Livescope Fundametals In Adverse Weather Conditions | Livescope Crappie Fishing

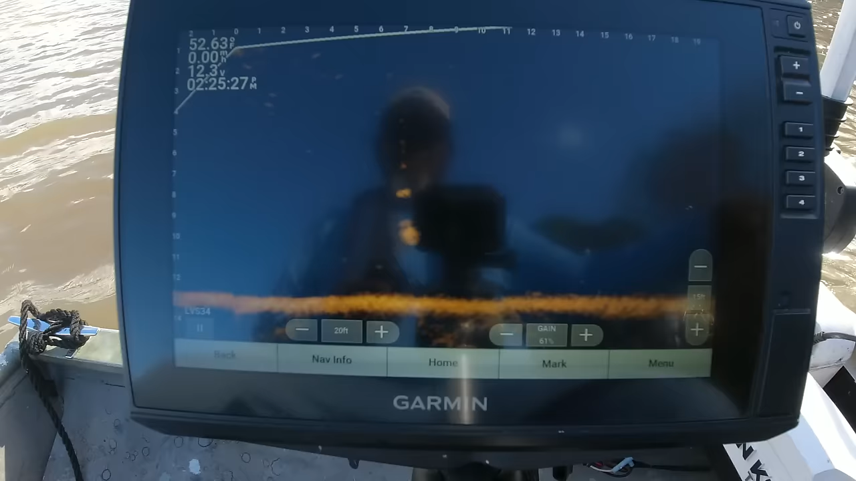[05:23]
There we go. Come on. Nope. You don't catch them all, y'all. I don't care if you can't see those fish. You do not catch them all. I think that's the one that I just had in the water column. Let's see if you want to play.
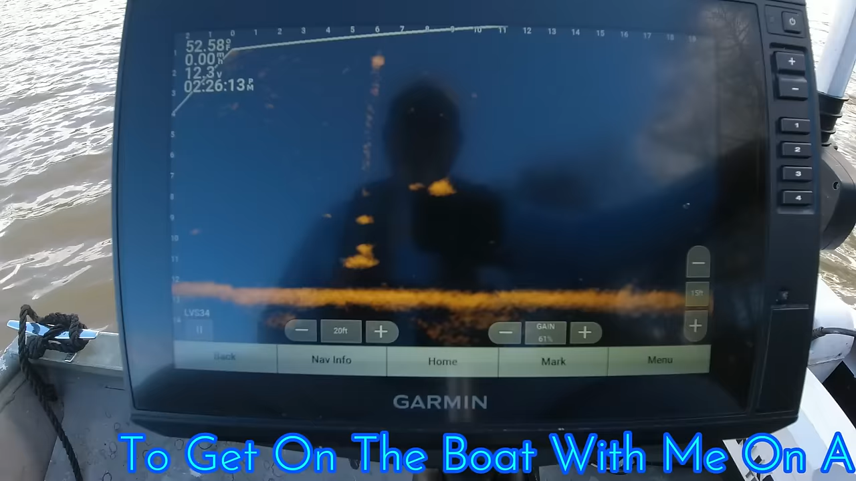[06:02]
Now, I will tell you, in any other situation, I wouldn't be in this area fishing for these fish, but this is what I call practice. And yes, I even have to practice and do it regularly.
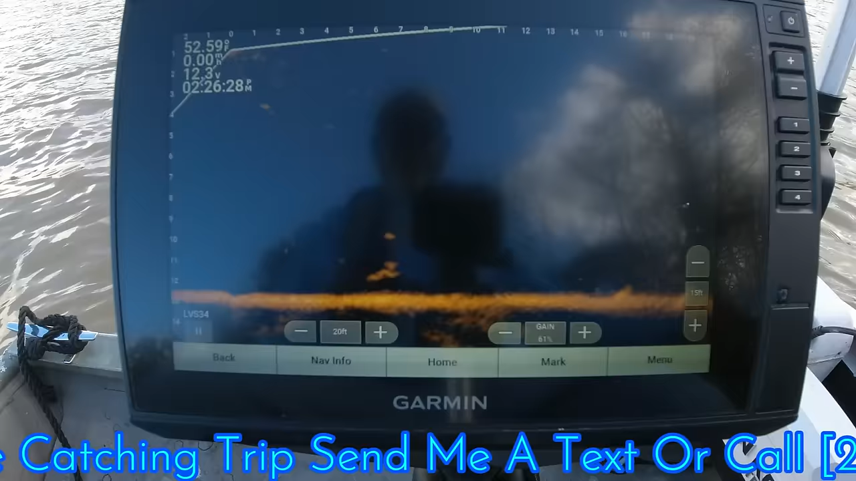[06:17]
and with me having to run my troll motor on a high position. Makes a big difference when you can find an area that's protected.
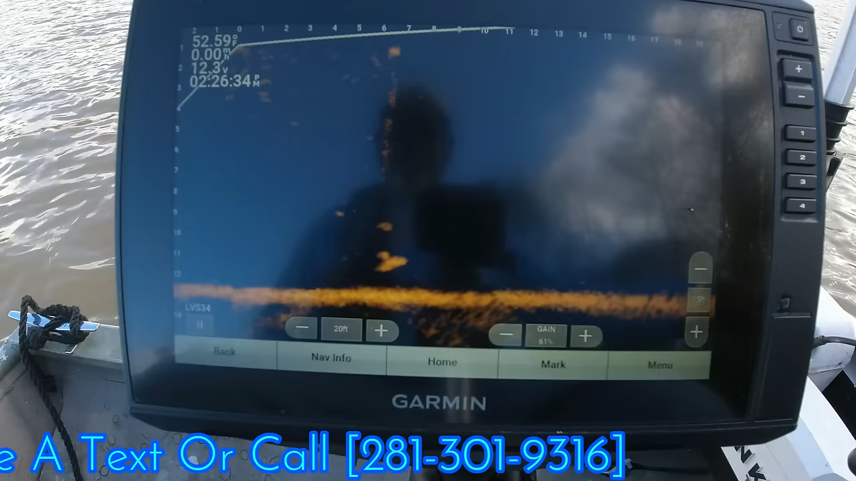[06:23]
Yeah, I don't think he's going to want to do it. Again, that reflection is giving you guys some information. If you'll pay attention right here, watch how I back my rod up. You can also see it on the screen. And this is what I was telling you about, working your rod to assist your boat control. It makes a big difference on how long you can keep that jig on that fish.
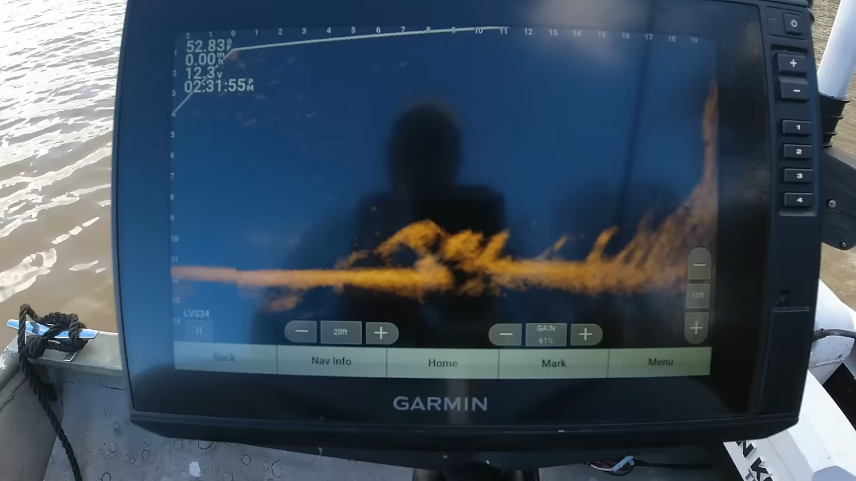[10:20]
On screen: water 52.83°F
How many of you noticed the other crappie that was laying on top of that log right there? I'm getting ready to back up and I will show you where he's setting it.
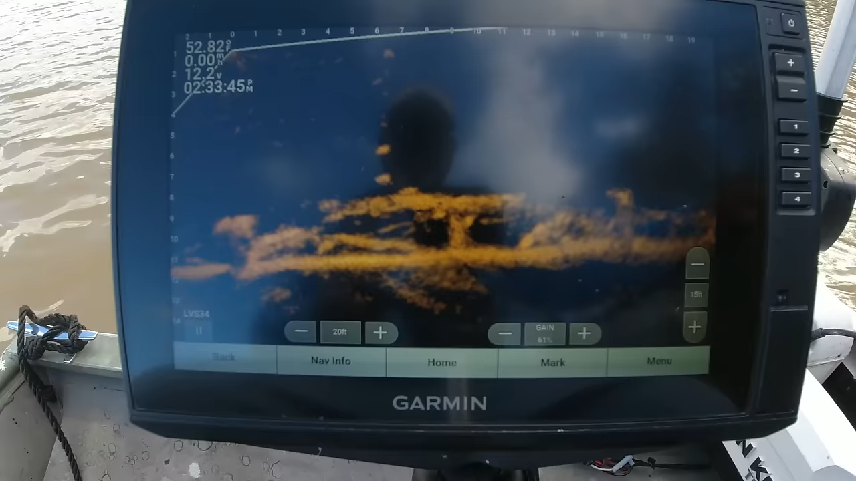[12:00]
Settle down, dinghy. Come on, wake up. Hey, oh! He nailed it. Settle back down. He ain't that big, but I still want to catch him. Just for practice. He got the right attitude.
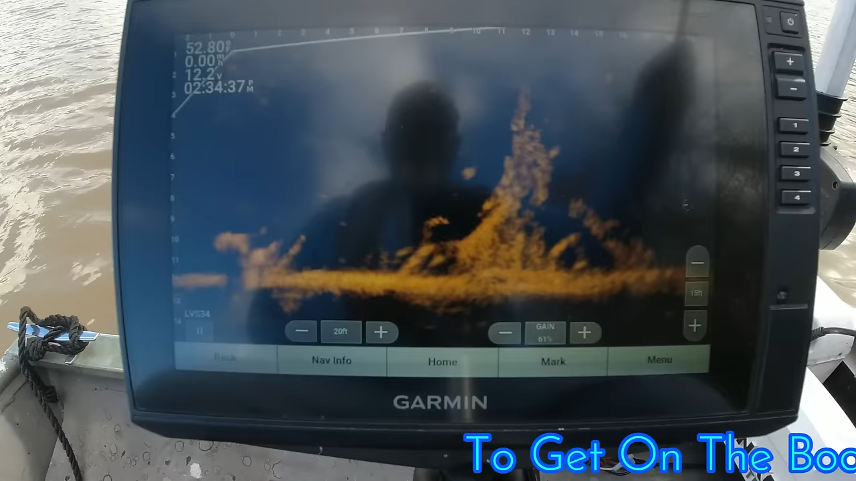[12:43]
There you go, buddy. Little bitty dude. Another itty bitty guy. That one right there.
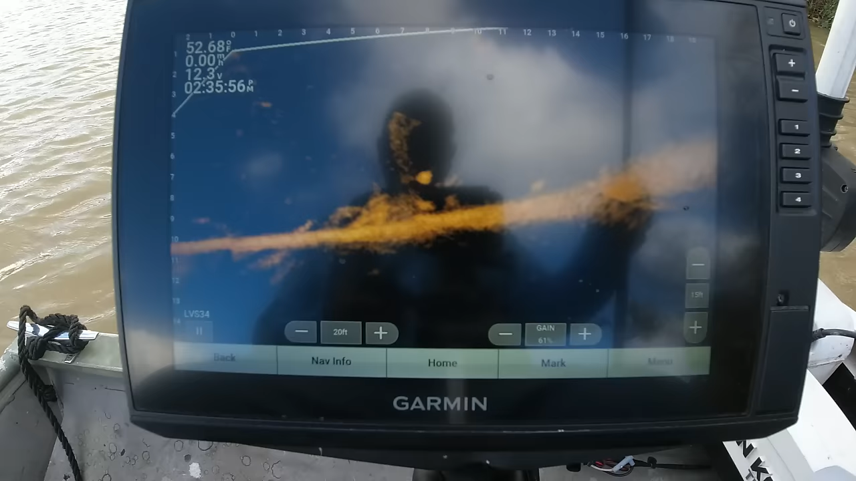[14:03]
I'm gonna try that one sitting still over there. One I was chasing, he's on the go. This one's sitting still. See if he got the right attitude. Climbing up to him. I'm gonna turn my troll motor a little bit, try to get him as bright as I can.
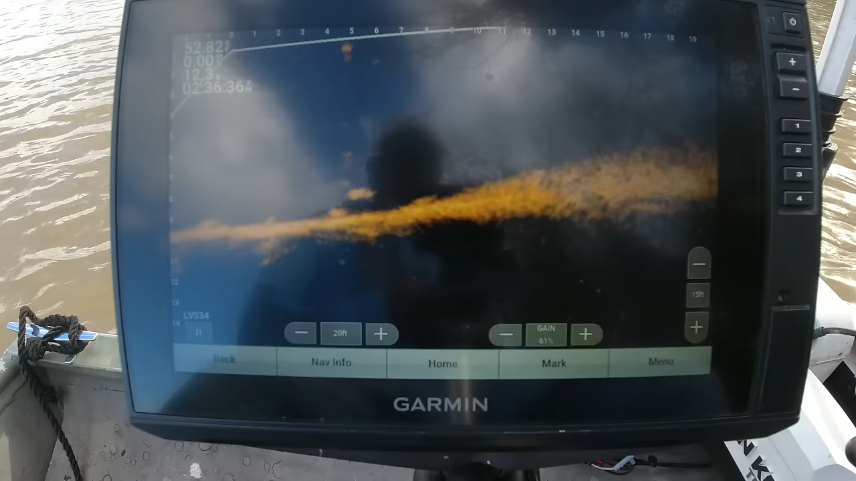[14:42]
Tried to react. Nope, not what he want. Came up and smelled it and took off. Probably need to put some scent on this thing. It can be kind of funny on this lake. Sometimes they'll just turn and nail it.
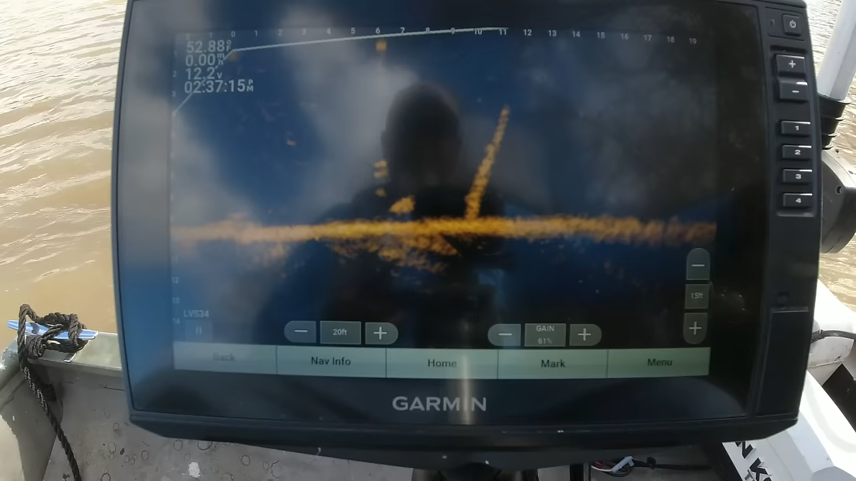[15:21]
Other times you gotta put some scent on it.
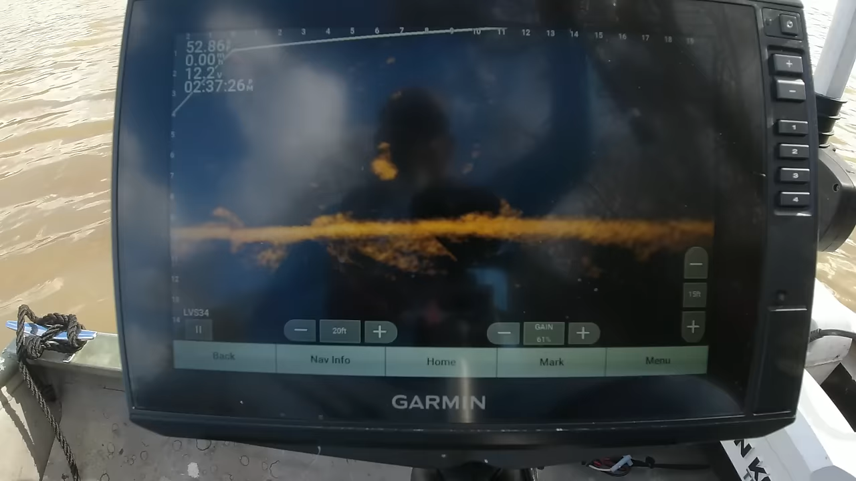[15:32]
He pecked it. She got a little pocket right here. A couple of feet difference in depth. We got some pretty strong cold fronts coming, so they should be gravitating to some deeper water.